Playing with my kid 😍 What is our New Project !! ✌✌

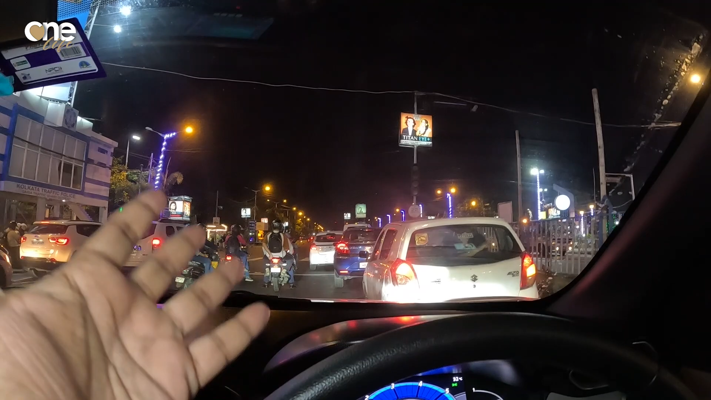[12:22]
তো এই সিগনালটা ছাড়লে এটা ছেড়ে দিল, এবারে রওনা দেবো হচ্ছে এখানেই সামনেই পাটুলের এখানেই একটা মিও আছে, মিওটাতে যাবো।